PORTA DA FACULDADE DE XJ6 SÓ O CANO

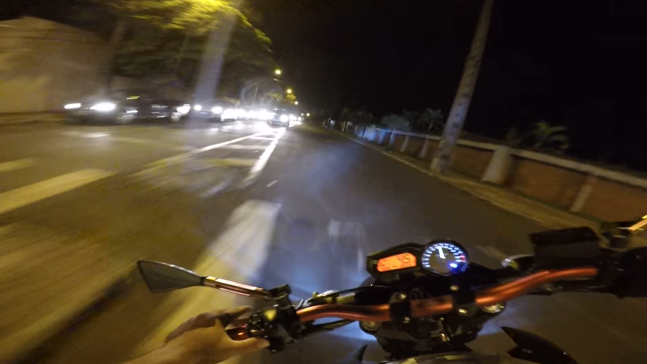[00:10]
No pique do Goiás, tá ligado? Vou dar aquele rolê noturno agora, faz tempo que eu não dou rolê noturno desse, de porta da faculdade Voltou as aulas, agora tá tudo lindo aqui em Londrina É mano, com férias véi, a cidade é morta, cês não fazem ideia
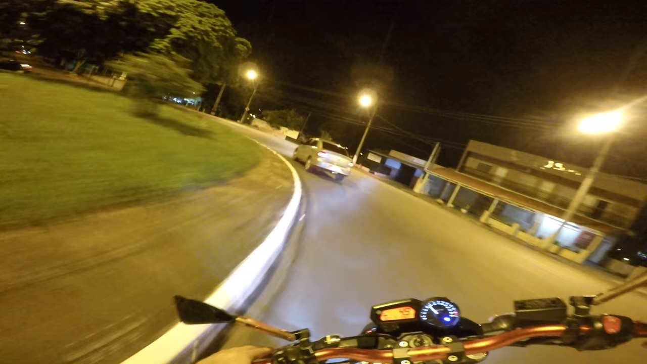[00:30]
E eu tô indo lá na antiga faculdade que eu estudava, não no par Já está o fervo lá mano Já vamos chegar daquele jeito, tá ligado né?
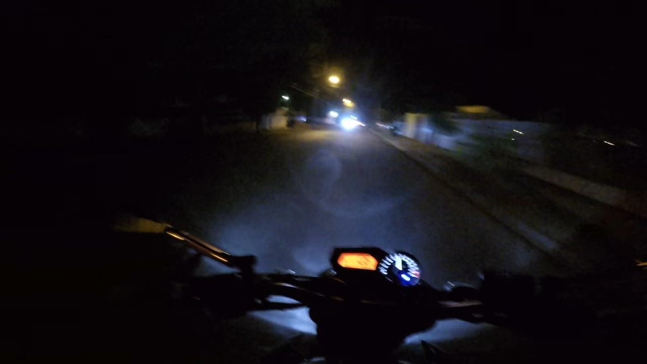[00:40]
Causando mais carro do chus